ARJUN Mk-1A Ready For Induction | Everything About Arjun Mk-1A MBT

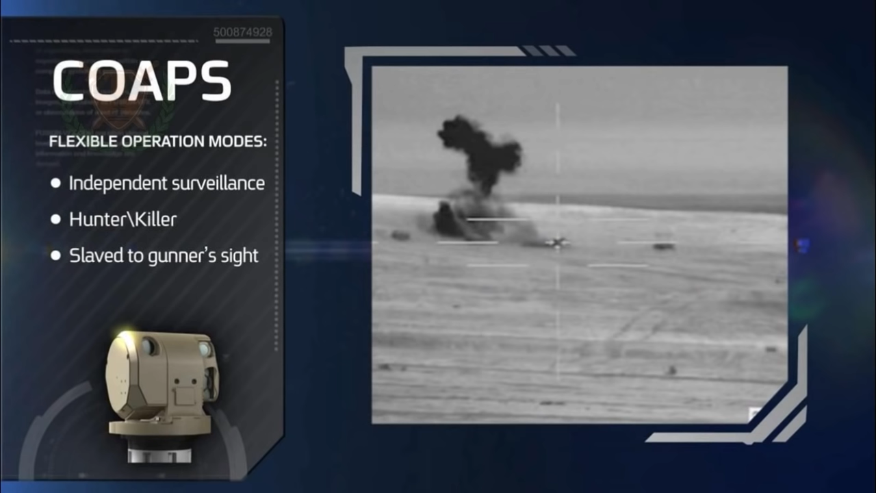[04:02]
वो track करके hit करने में सक्षम होगा हाला कि आप tank से दोनों target को एक बार में hit नहीं कर पाऊगे लेकिन एक target पे fire करने के बाद जो आपका दूसरा target है वो आपके software